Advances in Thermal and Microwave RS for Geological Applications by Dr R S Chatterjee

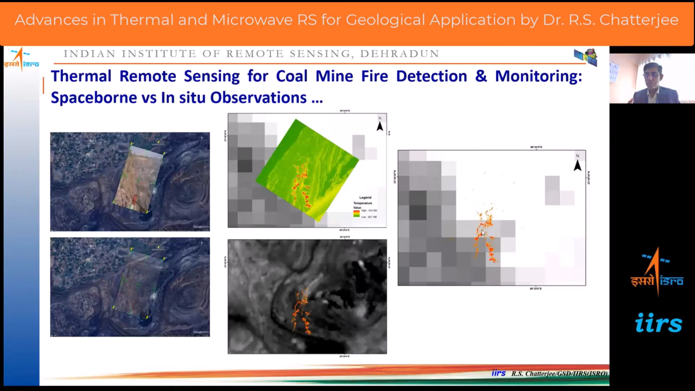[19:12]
So, that is one of the way out. So, if we merge this together, we can downscale this pixel size of the satellite-based thermal sensors to even a few meters, even up to a meter, okay? So, that is what is the need of the day. Now, what I told you that whatever the present-day thermal sensors are there, starting from the very coarse to medium resolution thermal sensors, like,
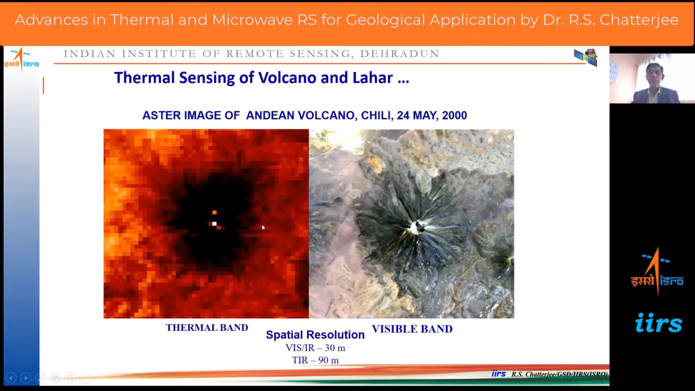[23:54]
What is the high temperature point? And this is the volcanic cone. And this is the lava flow areas. And that is the image in the visible balance. Now, similarly, for earthquake studies, thermal sensing can be used as a precursor, thermal anomaly.
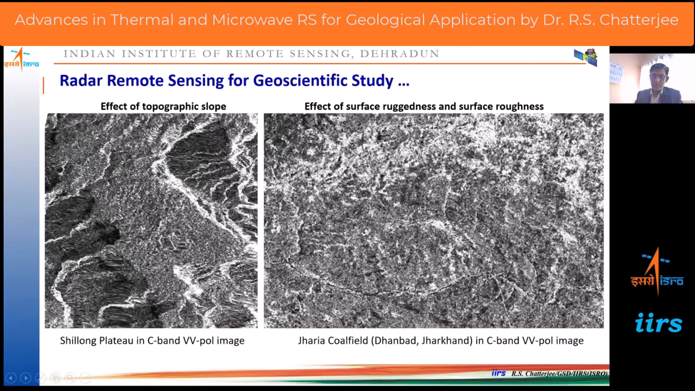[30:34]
Isn't it? See here the, the geological features, the curbulinear sandstone ridges are very, very prominent. This is the rail lines. You can see the many other features I will show in the, in the subsequent slides. And this is an image which is a much product of the optical multispectral and the radar image. So, here you see how the geomorphous mapping becomes much more easier. Because, optical remote sensing, false colour composite gives you the colour, the rocks. Isn't it? Whereas, the radar image gives you information about the topographic elevation and slope. As well as, ground penetration information.
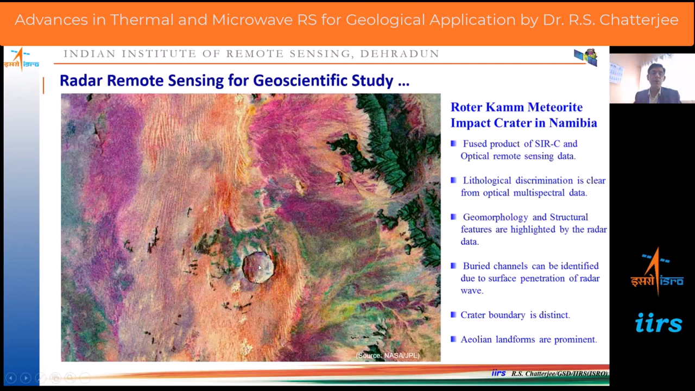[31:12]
That is why, geomorphic widget features like the structural hills, buried channels become so prominent. Similarly, these crater boundaries become prominent and Aeolian landforms like the longitudinal sand dunes become so much highlighted here. Isn't it? See, in case of radar remote sensing, one of the important aspect is the polarization of the radar signal, radar pulse. The polarization can be, different kind of polarization is possible. This one of the important polarization is the linear polarization. And you know, the polarization is decided by the, this electrical vector.
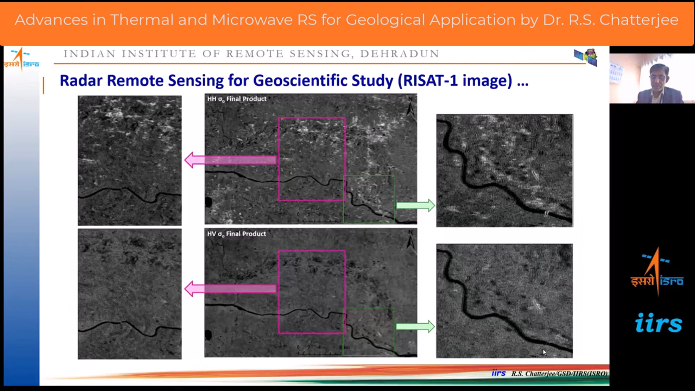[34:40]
So, these are some newer advancement in the radar remote sensing. Which can be meaningfully used for. Geological studies. But. Another important aspect is the. Interformatics are. Okay. Where the two radar. These images we need. Okay. Just. Before and after. Image. If we. Acquire. Like for. An earthquake. Or for volcano. Or for a landslide. Here. This example is for a landslide. So, if you have an image. Before the. Landslide. And another image is. After the landslide. If you can acquire two images. Before and after the event. Now. Using this.
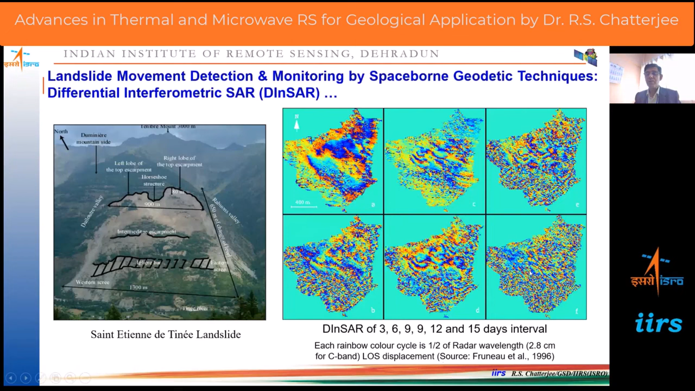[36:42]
Reduced. And there will be more noise. That is why. You see. In three days. There is less noise. As you increase the number of days. Then there are more and more noise. This is an exception. But here. For example. If you see the 15 days. For most. It is full of noise. Isn't it? I see. Similar studies. We did. For this. Terry. This. Your reservoir. So all. Along this. The reservoir rim. There are slow. Movement. You can observe. It is. That. This. Mass of this. This slope. Material. Are slowly moving down. Okay. Similarly. In the. In case of.
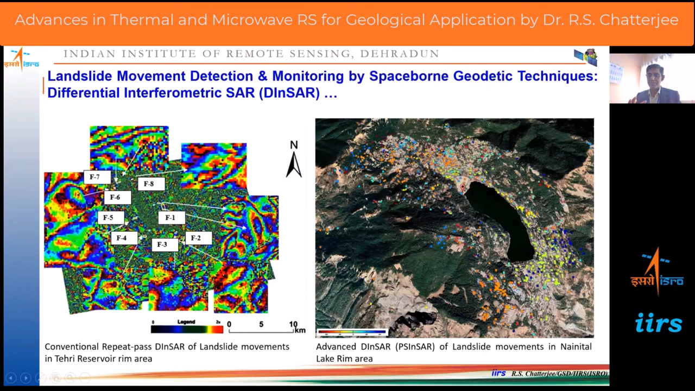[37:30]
Places. Now you see. Red. Which is. From the radar. It is. Here. And green. Is towards the radar. So towards. And away. Does not mean. That it is uplift. And subsidence. What. Actually. We use it. But it means. That the direction of movement. Is different. Okay. Now you see. There is a. One more. Advancement. In the radar. Remote sensing. Is. Not only the satellite based. Your interferometry. Which is. Very much. Used. During the ground. Land surface. Displacement. Whether due to landslide. Due to earthquake. Volcano. Or. Glacier movements. Or land subsidence.
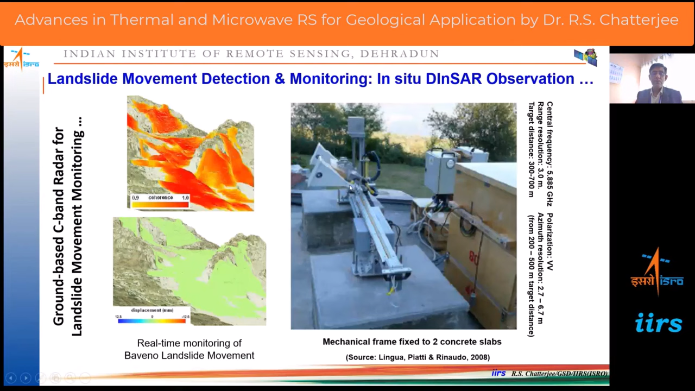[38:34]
You can do. Interferometry. And you can. Monitor. That how. The land surface. Showing. Some movements. Or not. Okay. So. Ground based. Interferometric. Sire. Is also possible. Now. In case of. Earthquake. Like. For example. So. You know. That. 2015.
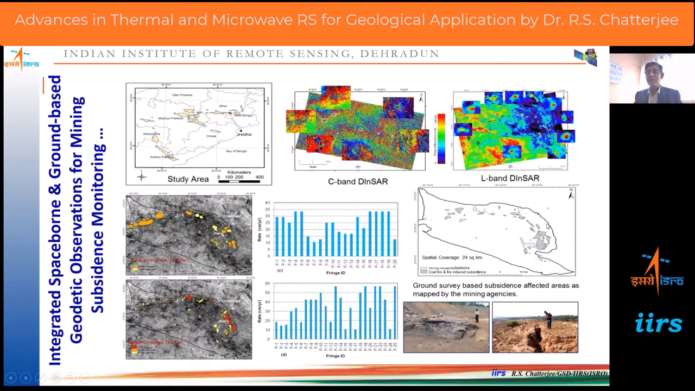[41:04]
This multi frequency approach. C band and L band. We have produced this. Land subsidence map. Then we combined. And then compare with the. Ground based. This your. Map. Prepared by the labeling. And the total system based. Approach. And this is how we have integrated. With this.